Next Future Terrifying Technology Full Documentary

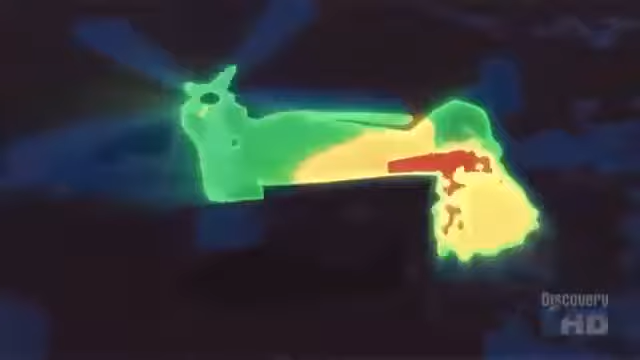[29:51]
there's no longer a heat plume for that missile to home in on.